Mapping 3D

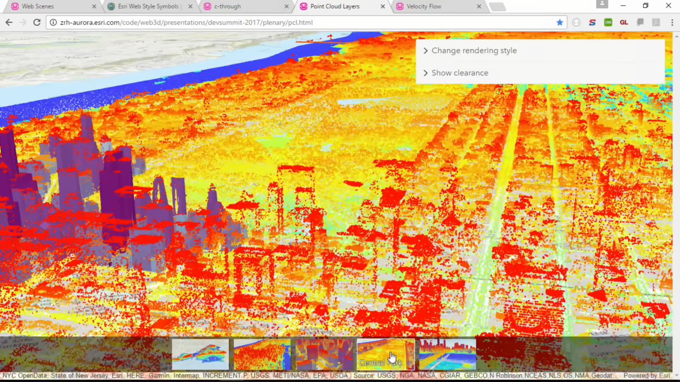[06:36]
You can also style these point cloud layers in the JavaScript API similarly as you would style a feature layer.
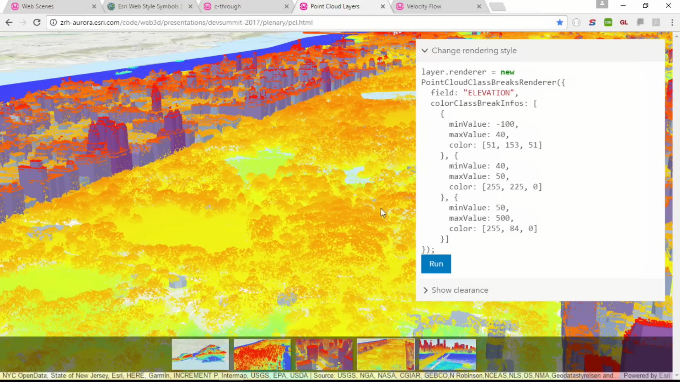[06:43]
Let's assume that we're interested in keeping the vegetation under control in the Central Park.
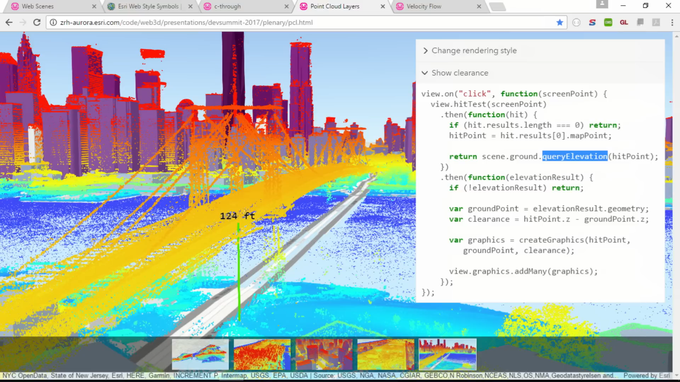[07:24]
And so from the two different elevation values that we get, we can compute the clearance beneath the bridge and annotate it in the scene.